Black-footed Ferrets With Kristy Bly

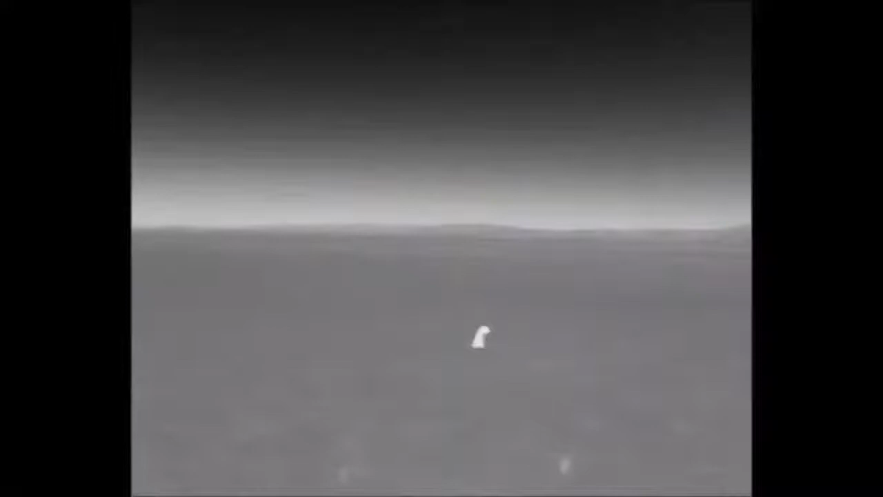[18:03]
Perfect. So these activities are all essential ingredients in the recipe of black-footed ferret recovery. And we also test innovative technologies like what you see here.